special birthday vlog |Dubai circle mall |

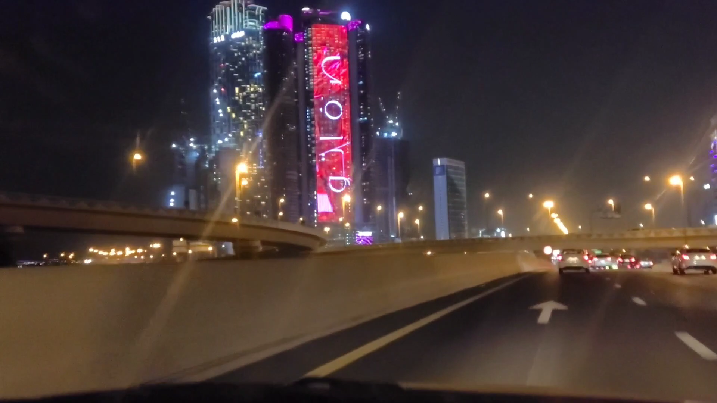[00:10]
It was very late, there was a lot of traffic. Hope you liked the vlog, please don't forget to like and subscribe. Beautiful lighting on building.